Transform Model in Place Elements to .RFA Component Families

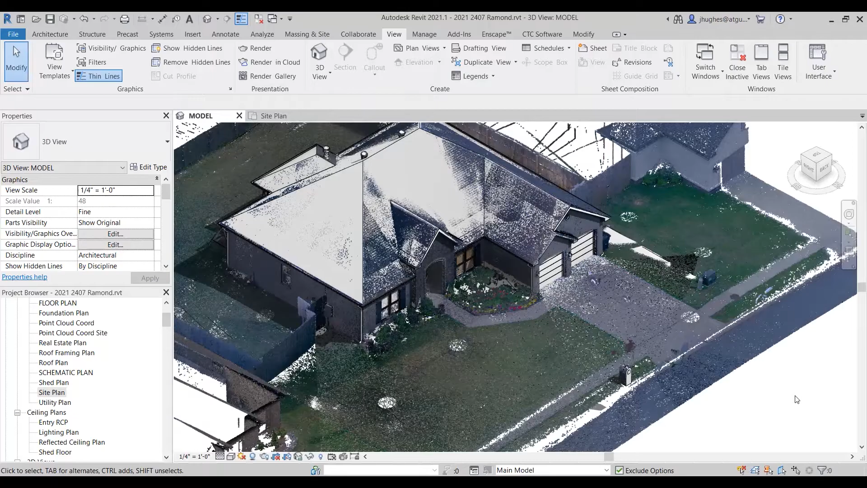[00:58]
got an incredible amount of data here I've got
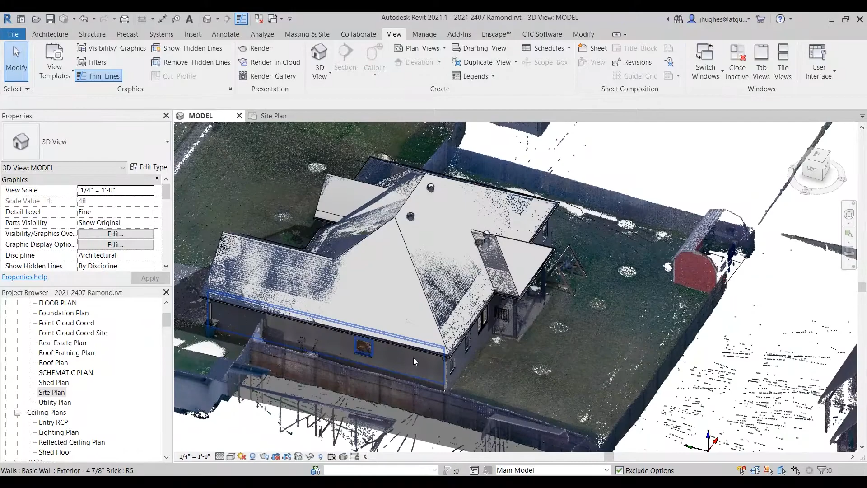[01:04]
just millions of points xyz that have been created and it allows you to model extremely
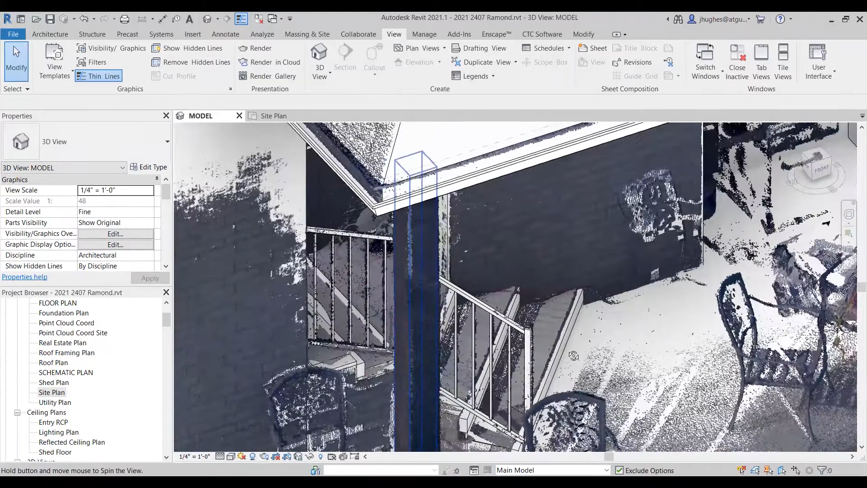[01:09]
complicated pieces such as this handrail here now this handrail had to be done as model in place now I've actually already done the trick that I'm going to show you here and you can tell that this is not model in place now this is actually an inserted family you can see that in the type selector but it started as a model in place
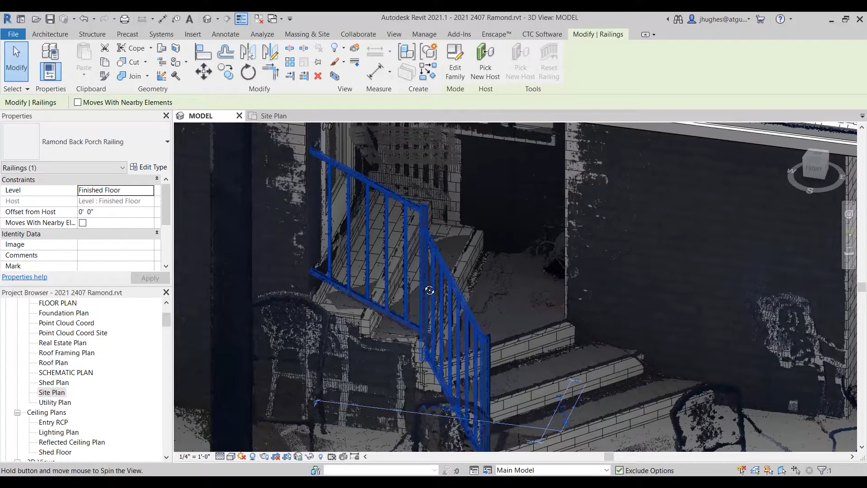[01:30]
element because I could not create this in the family editor with the slightly
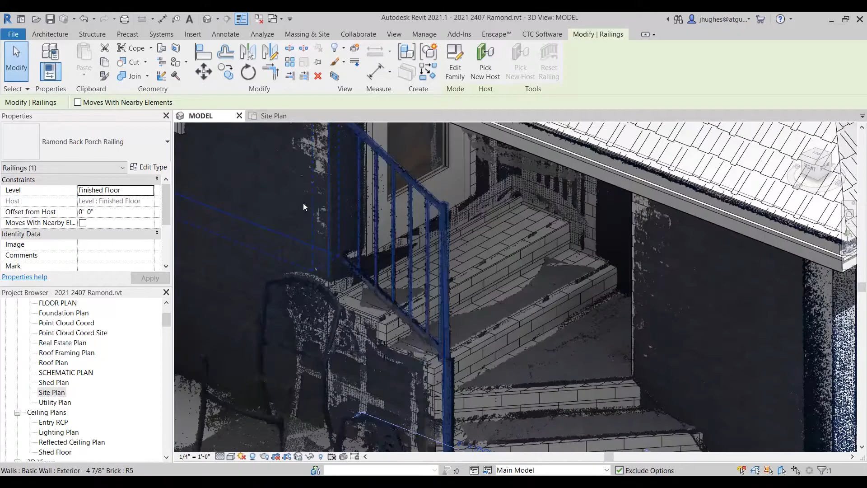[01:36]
off axis direction that it has and with the detail that's been
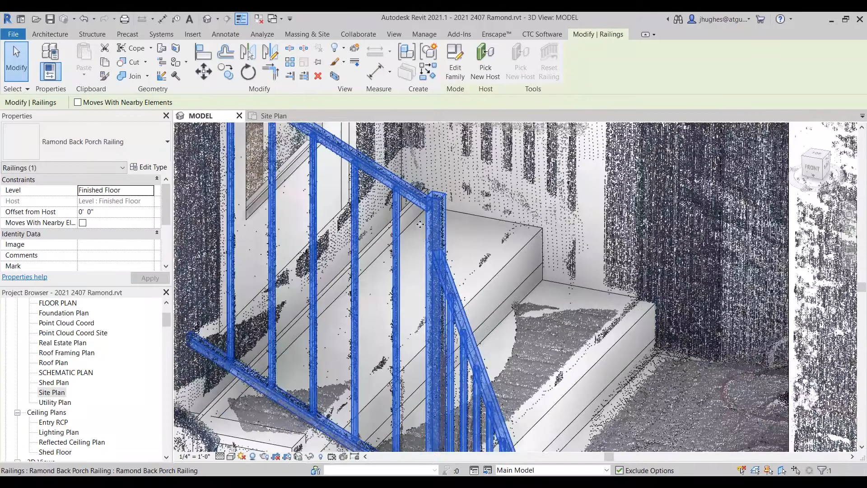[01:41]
created in the offsets and the angling on this rail you're just not going to be able to create a
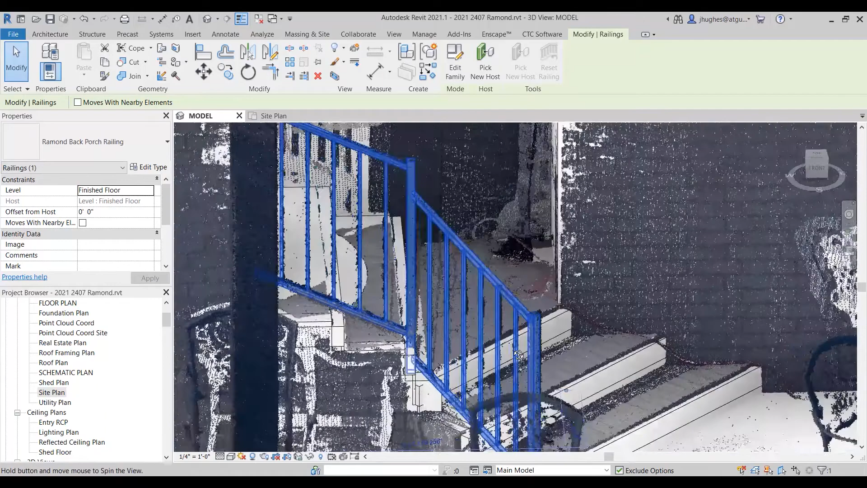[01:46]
railing family in the system family that is able to handle
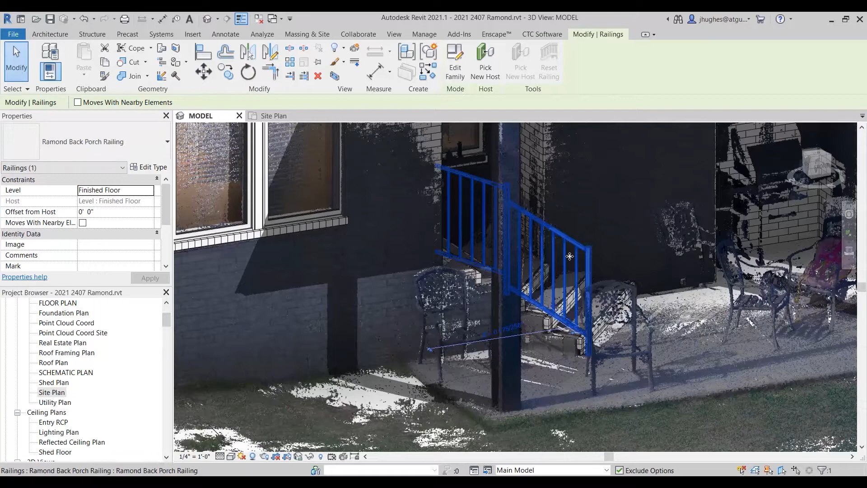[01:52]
these kinds of geometry differences but you can create
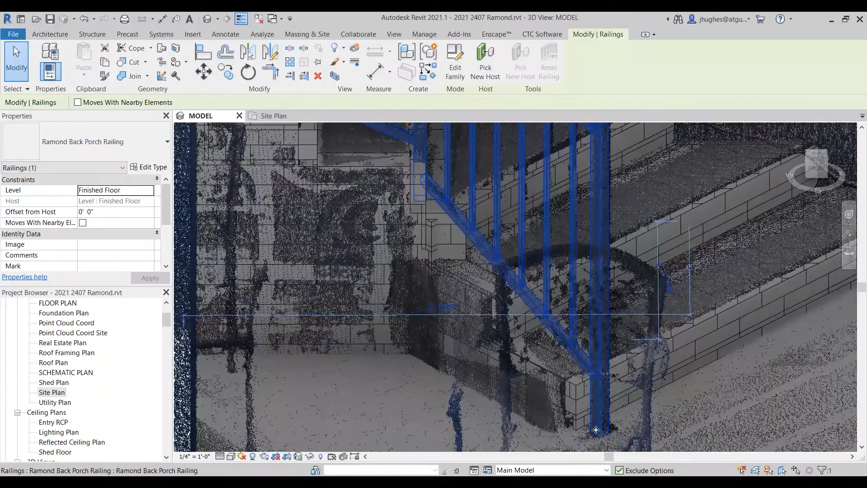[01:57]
extrusions precisely where those spindles and posts
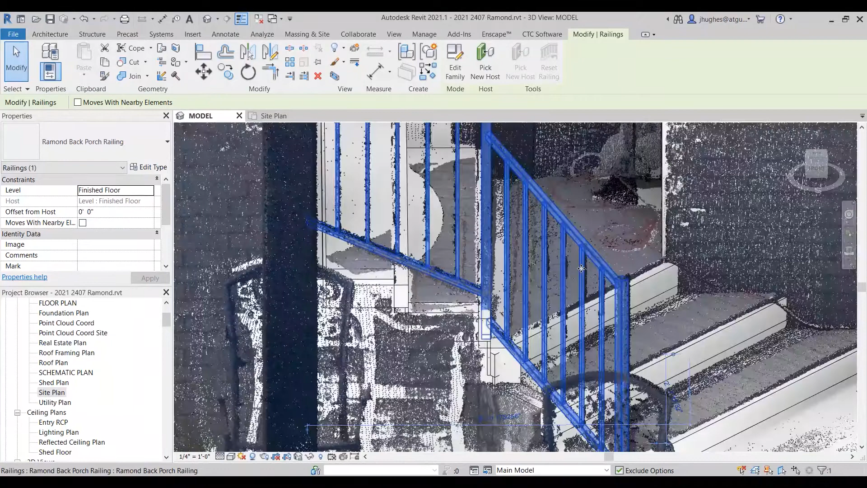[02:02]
and rails occur and then export those simple extrusions out of Revit as a family a .rfa file
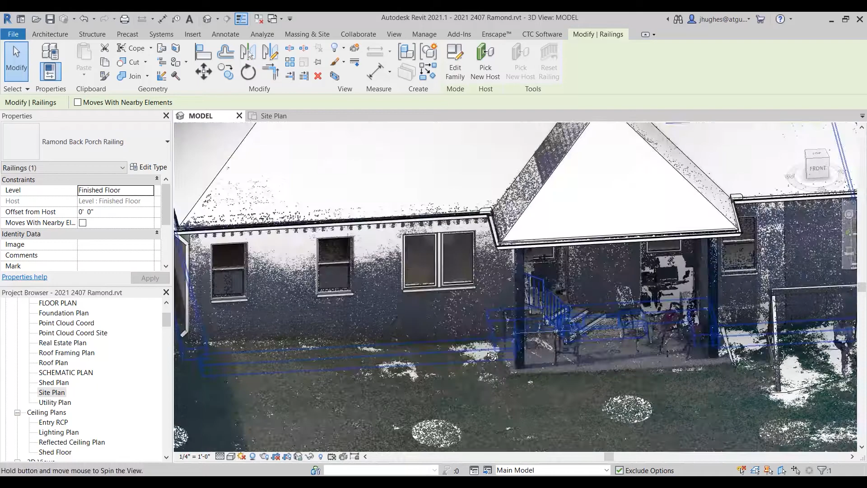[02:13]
and from there you would be able to create or reinsert it which is what I've done here we're actually going to repeat the same
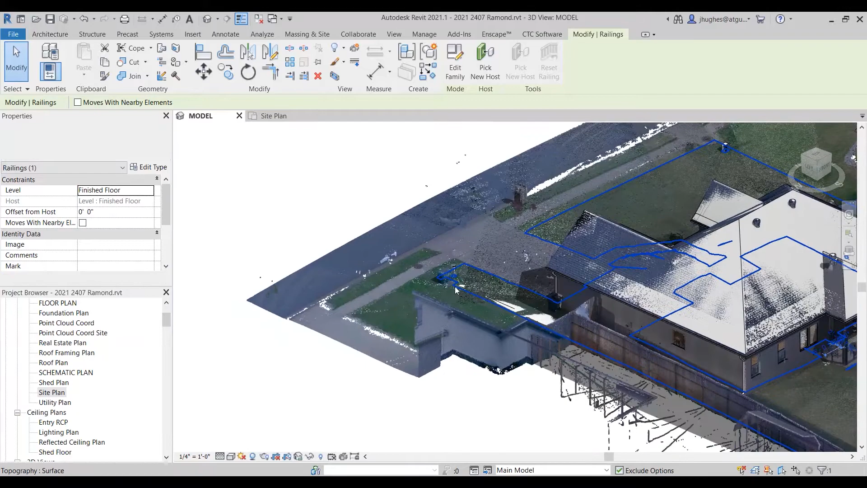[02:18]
process with another site element that I've created here this is my electrical
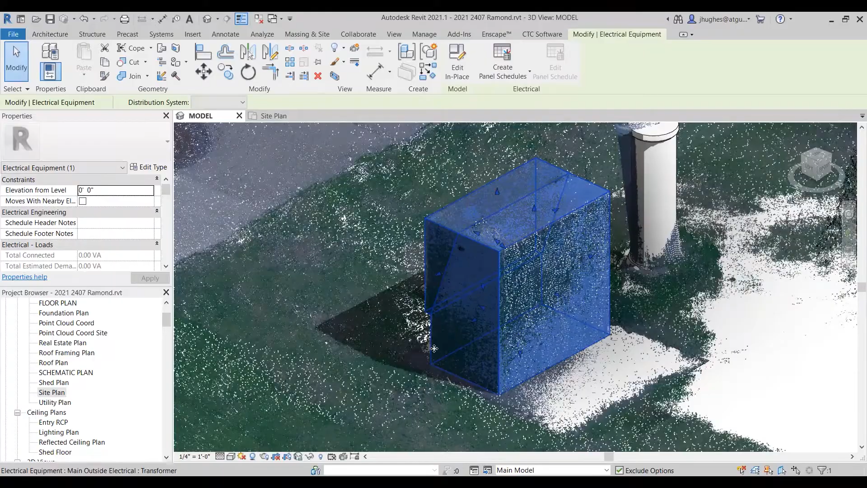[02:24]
transformer here that services both my house and my neighbor's house
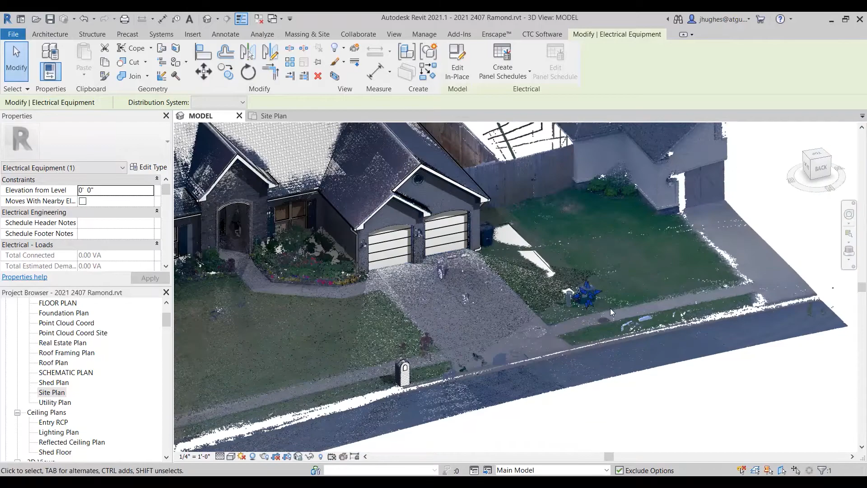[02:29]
and I've created it as just a couple of extrusions we have the main box body and then we have this cover lid one of the really cool things about you know about these point clouds now is that you've got these RGB values you can actually read almost read the warning I could actually create a label for the warning and then the visibility strip
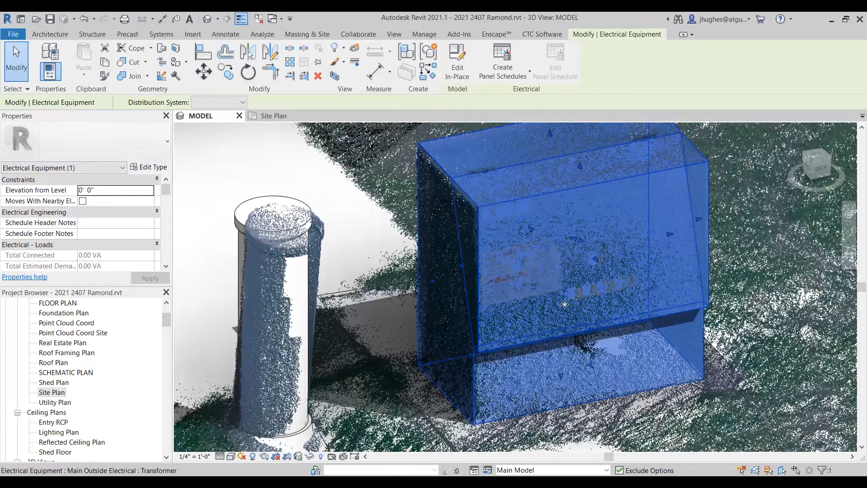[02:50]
that alternates white and yellow striping there and so we want to double check though we've actually modeled this to you know within like an inch of where these
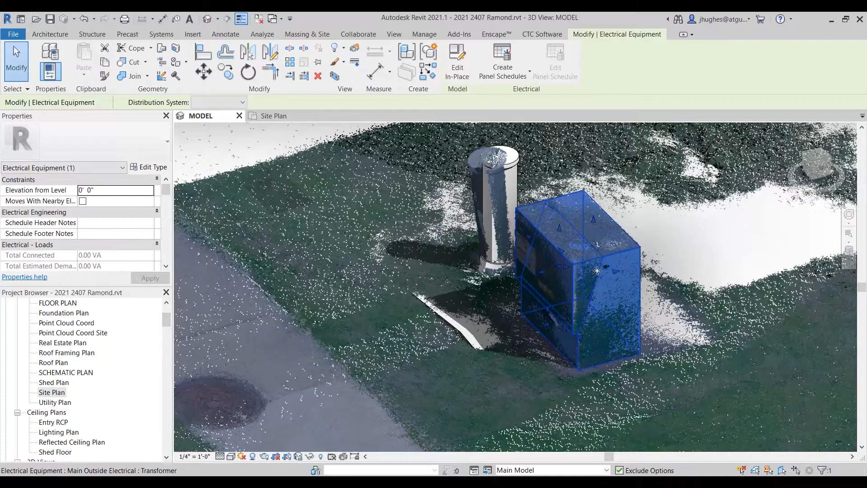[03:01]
things actually occur and so I might actually go to a site plan and from
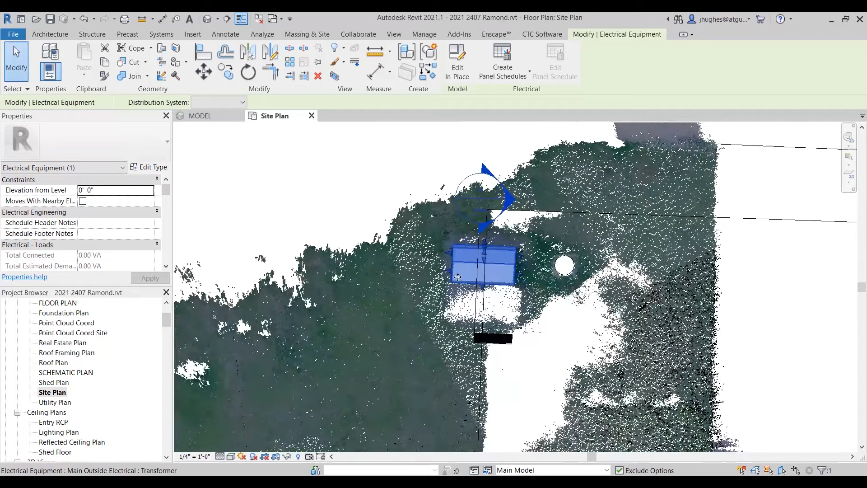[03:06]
the site plan I can cut a section which I did just a moment ago and then we can open up that section and actually see an array of points now there's not an incredible amount of them and I'm not seeing to infinity and beyond this because I've actually very smartly shortened up my section depth if I include all of the slab then it actually is going to create a bit of a fuzzy edge here because
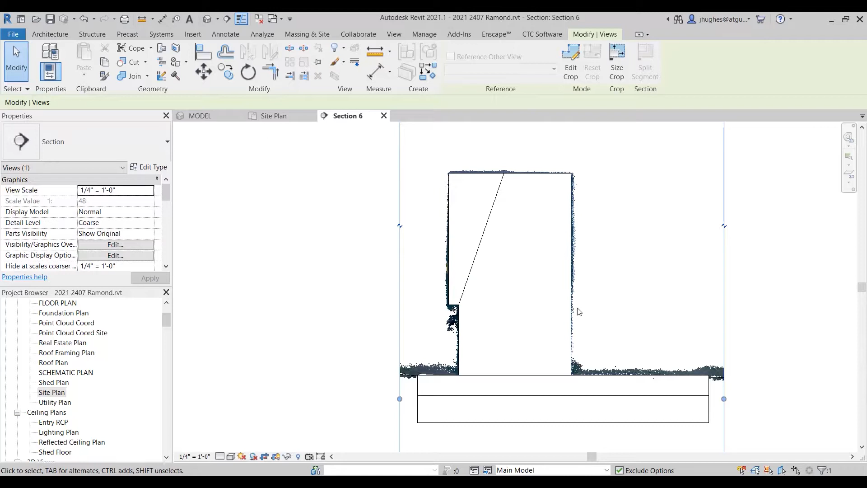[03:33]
it's including extra you know a couple of thousand of points here and it makes it a little bit more difficult to choose the exact path that this follows it includes things like the lock
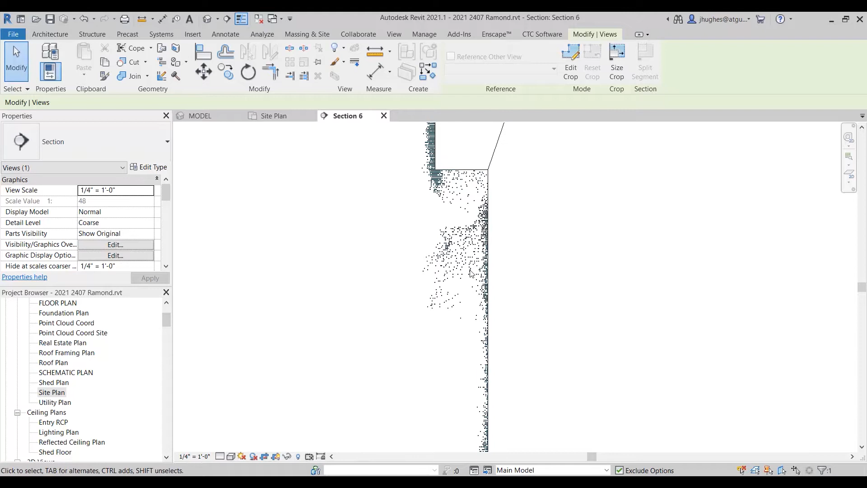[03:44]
and the the key and the hasp and the things that are going over top of that so
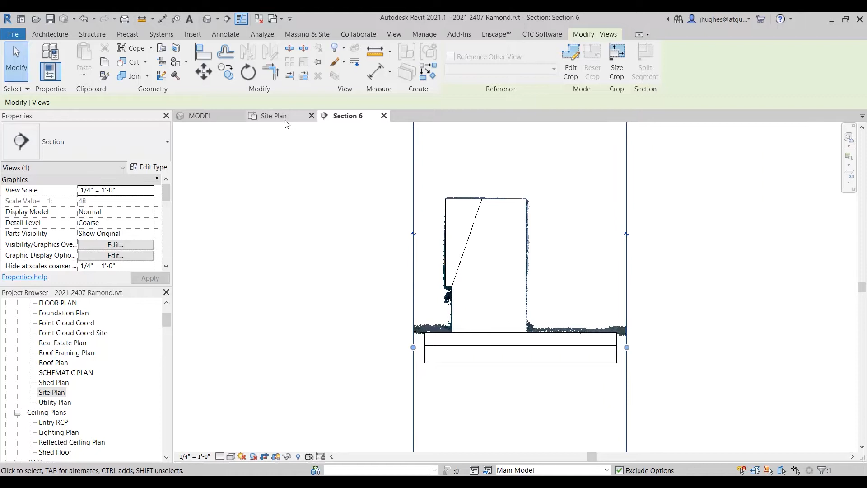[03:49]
let me shorten up the section just a little bit more that's